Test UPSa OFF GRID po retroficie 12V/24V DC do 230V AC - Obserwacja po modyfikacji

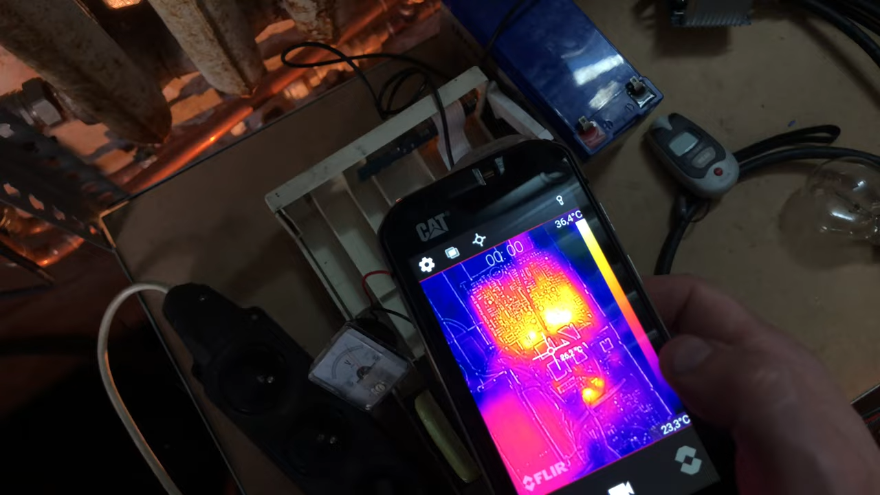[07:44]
On screen: scale top 36.4°C, scale bottom 23.3°C
Na razie Nic się nie dzieje No jest łapso ogniwo To
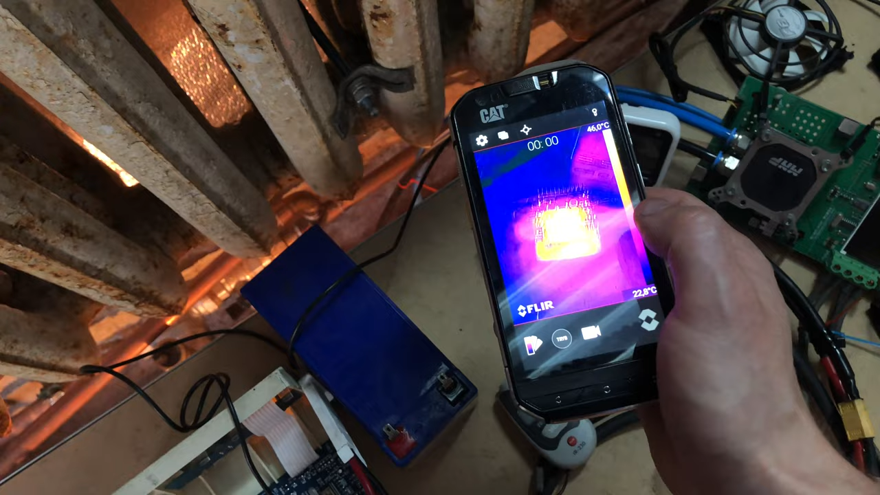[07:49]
On screen: scale top 46.0°C, scale bottom 22.8°C
Sama przetwornica DC-DC Być może też być Że
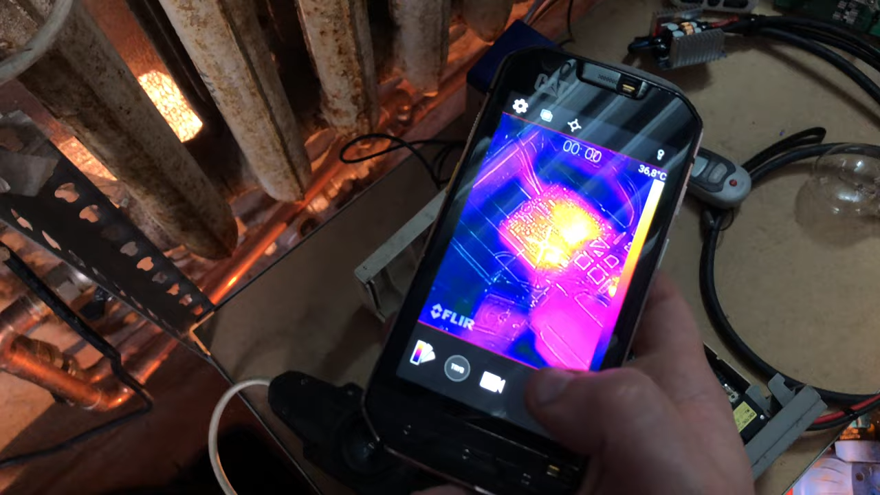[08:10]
Również Pokazuje Wyższą temperaturę No ale Nic się nie dzieje Poczekam chwilkę Jak będzie się coś działo Powiedzmy Damy temu Jesteśmy w 9 minucie Dam temu 10-15 minut I wracamy